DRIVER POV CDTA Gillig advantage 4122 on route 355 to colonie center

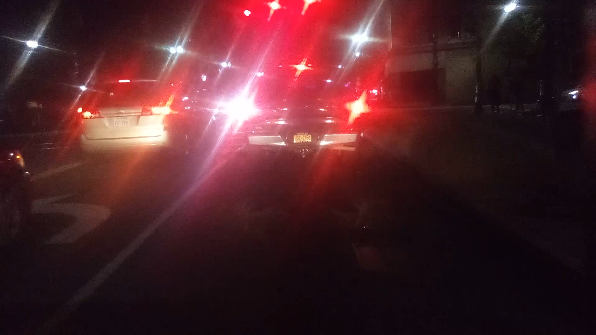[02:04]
Not 355. Lisa's funny. Shorty right there in them shorts. You see that, right? Yeah. She called us up. I'm like, yo, what's going on here? She in the car, so it don't look bad. She whopping. That booty hot, that's why. That shit is getting some nice air right now. The wind going right by? Yeah, that wind going straight up that damn skirt.
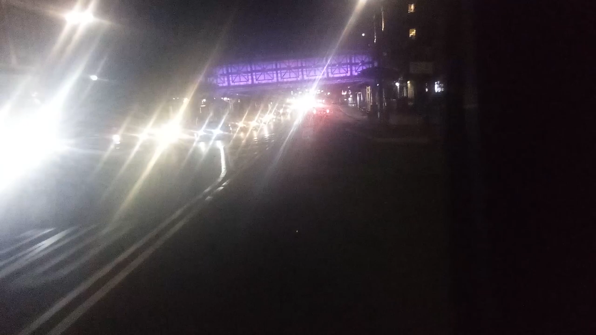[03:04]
Hey, look at that. Shorty in them damn leather pants. What's up with that? She got some cake. Oh, yeah. That's what I'm going to do now. I'm going to do that on all the buses. What? Oh, you got it. Lock it now. I know what to do. Push it in there and lock it.